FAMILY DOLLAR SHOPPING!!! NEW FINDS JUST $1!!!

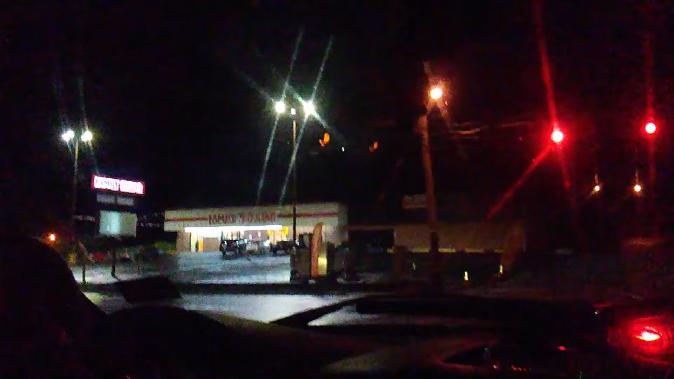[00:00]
Here is a Family Dollar, and I'm pretty sure that Dollar Tree bought out all the Family Dollars, or Family Dollar bought out all the Dollar Trees.